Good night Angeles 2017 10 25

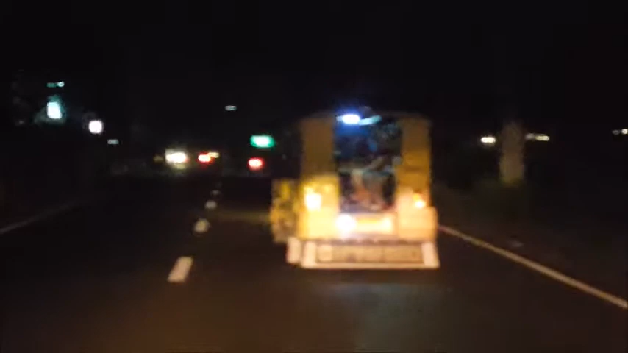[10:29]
지프니. 집에서 유래했습니다. 집, 집차. 우리나라는 집차로 됐고, 여기는 지프니로 됐습니다. 저 차들은 폐차한 차들의 부품을 재생해서 저렇게 만들고 있습니다. 이 나라에서. 환금 기술이 아주 좋습니다. 이 나라 사람들이.